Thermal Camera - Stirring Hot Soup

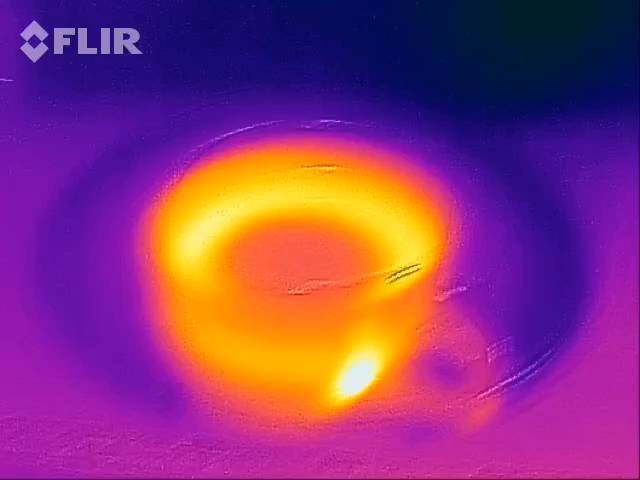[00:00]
I am stirring some soup that I'm heating in the microwave. Look at that, you can actually see the warmer and cooler relatively parts stir together.